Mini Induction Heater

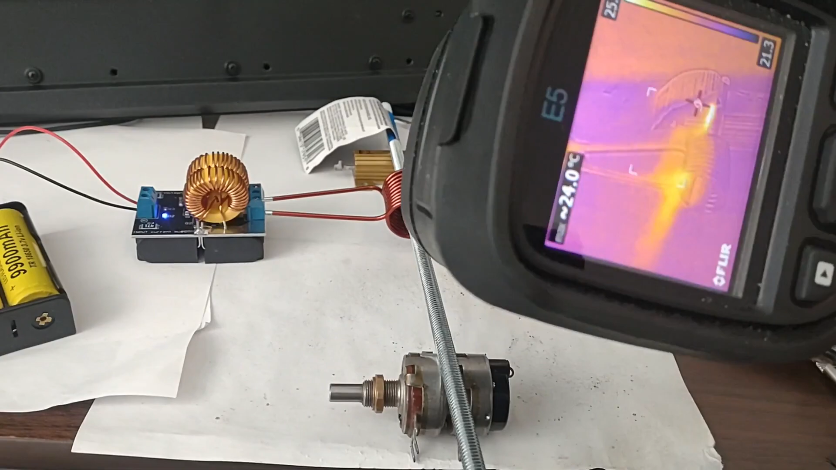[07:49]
On screen: spot 24.0°C
Let's just watch this to see if it gets hot. Look at that. 28. 29. 30. Okay.
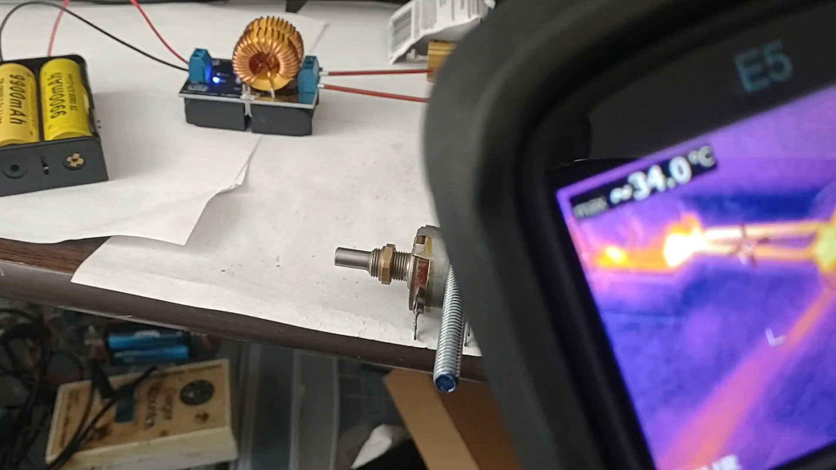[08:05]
On screen: spot 34.0°C
34.
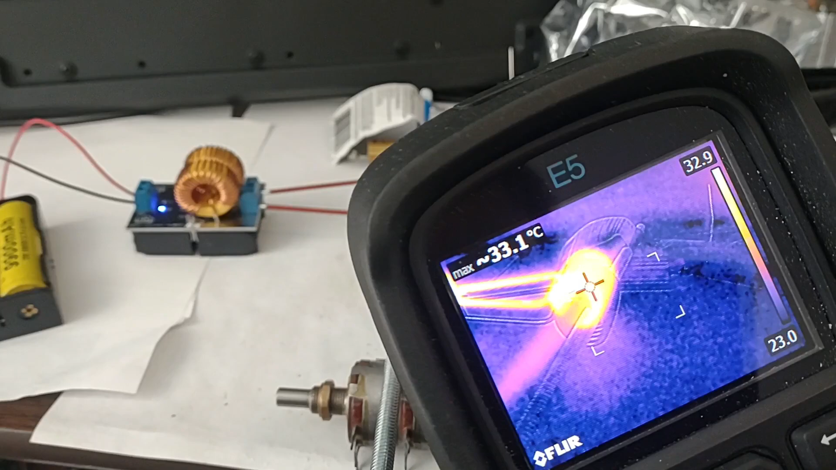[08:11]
On screen: max 33.1°C
There we go. 33. 34. Looks like it's heating up. Looks like the copper coils are getting hot though. 34.
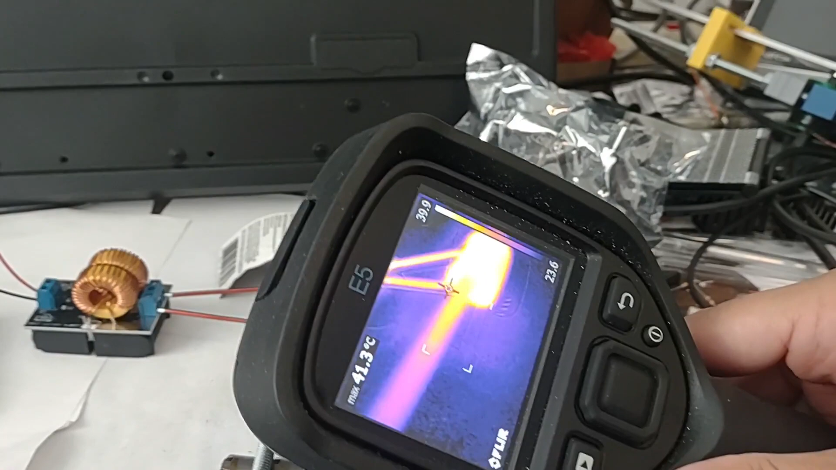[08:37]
On screen: max 41.3°C
Okay, it looks like the coils are super hot, and the rod is getting hot,
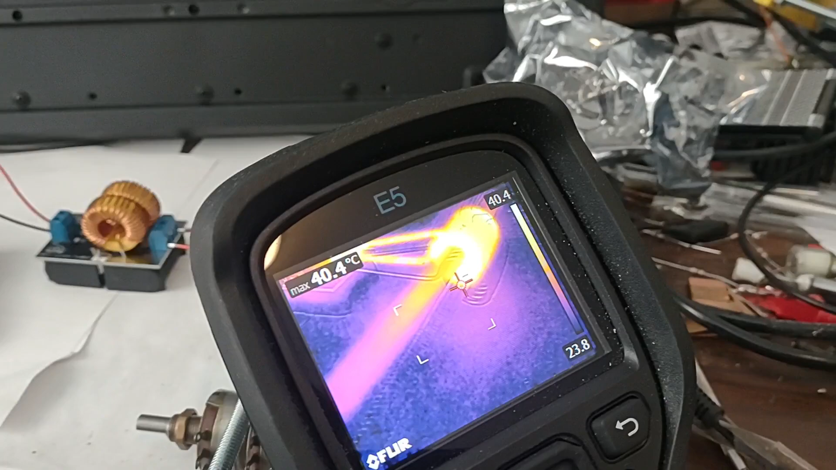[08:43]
On screen: max 40.4°C
but usually they put some kind of,
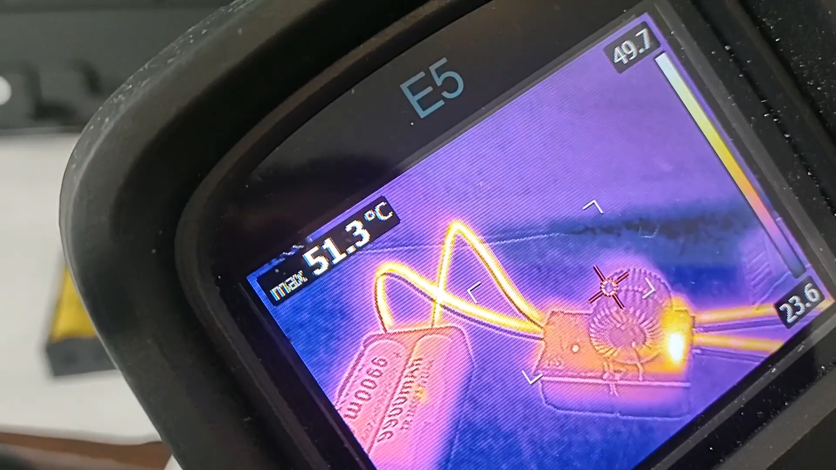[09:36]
On screen: max 51.3°C
Oh, the wires coming from the battery are getting hot too. Wow.
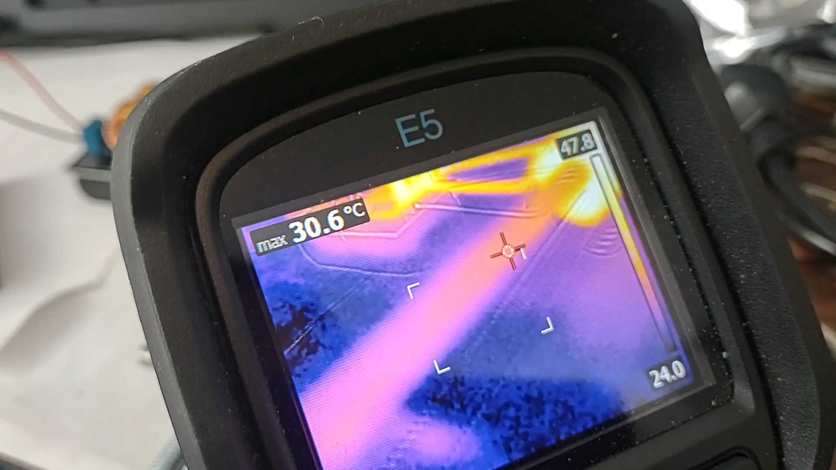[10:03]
On screen: max 30.6°C
Okay, so it looks like the rod heated up above room temperature because it's cooler down here.
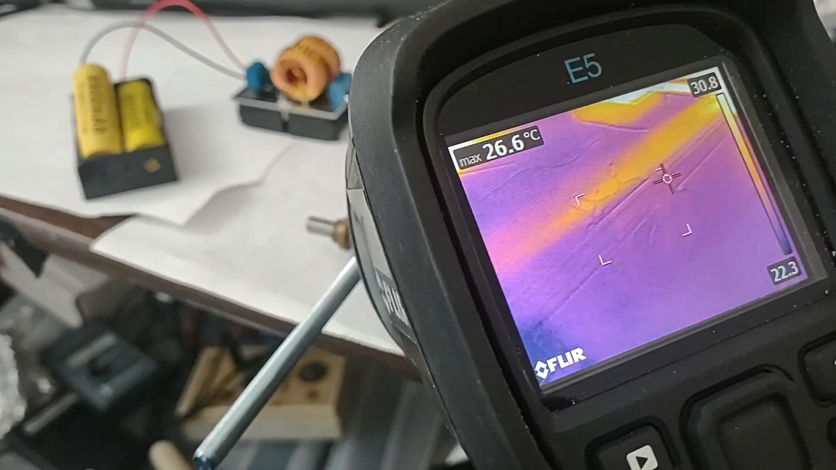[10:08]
On screen: max 26.6°C
I don't know if you can do any major heating with this thing, but it seems to be working.